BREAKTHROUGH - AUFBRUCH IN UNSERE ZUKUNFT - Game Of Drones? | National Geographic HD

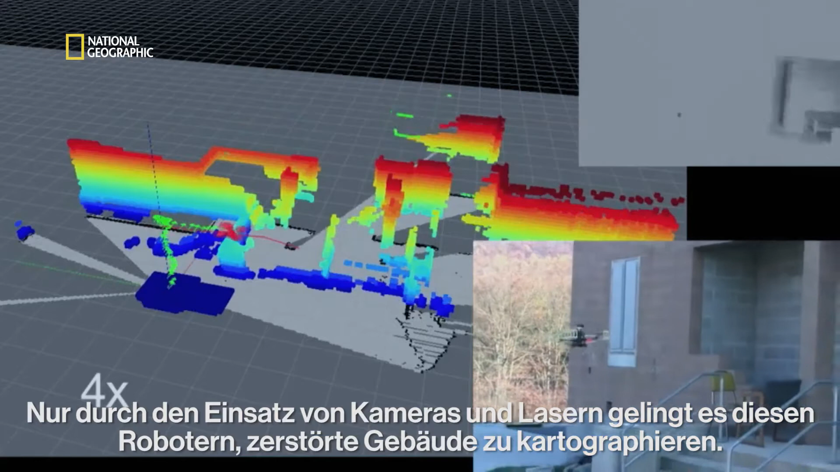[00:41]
using only an onboard camera and a laser imaging system.